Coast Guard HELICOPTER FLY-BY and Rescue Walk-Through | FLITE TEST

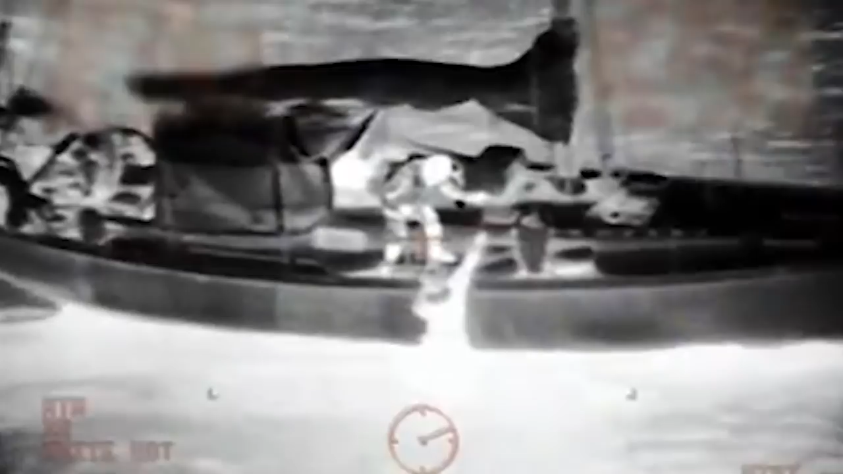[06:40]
So, we can actually spot the person in the darkness.